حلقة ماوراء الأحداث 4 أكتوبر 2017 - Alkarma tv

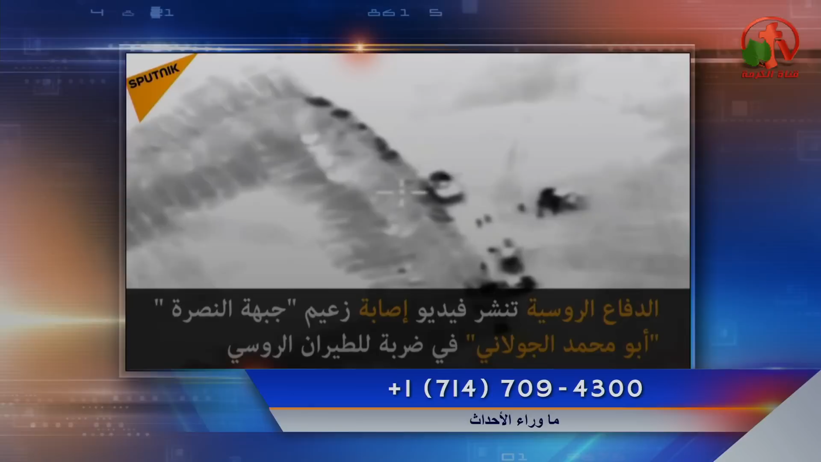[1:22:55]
إصابة زعيم جبهة النصرة أبو محمد الجولاني في ضربة للطيران الروسي لم
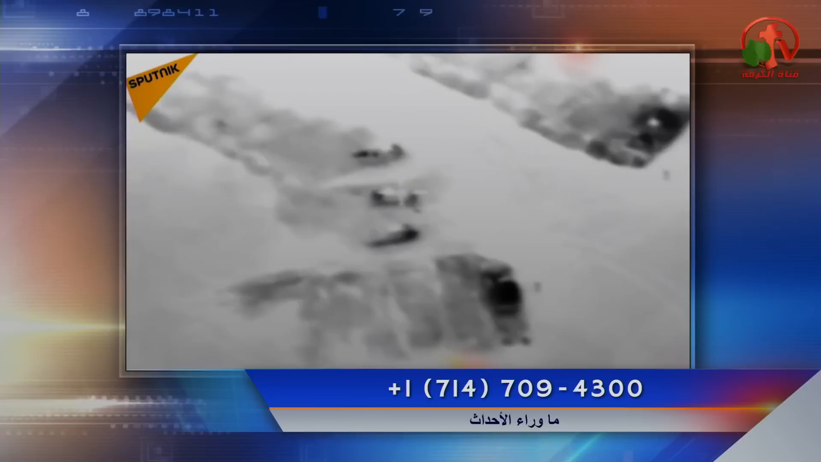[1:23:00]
تدلي بتصريحات عن هذا المكان أي مكان ولكن أعلنت أنه كان فيه مقتل 12 قيادي
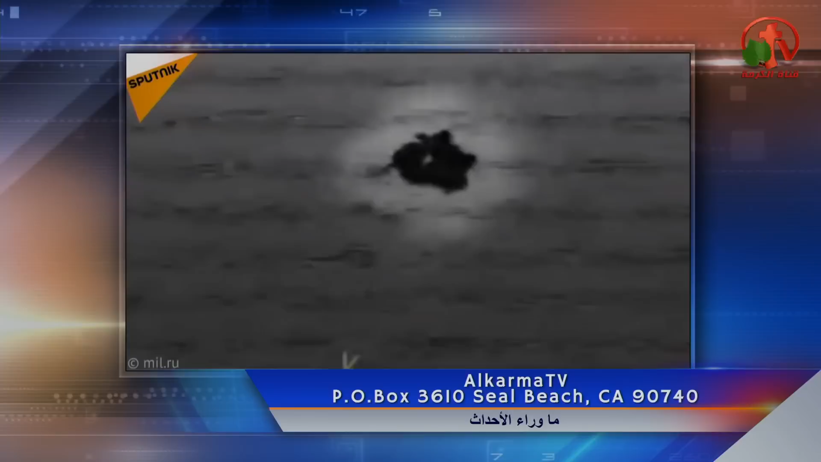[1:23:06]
ميداني من جبهة النصرة نتيجة ضربة جوية من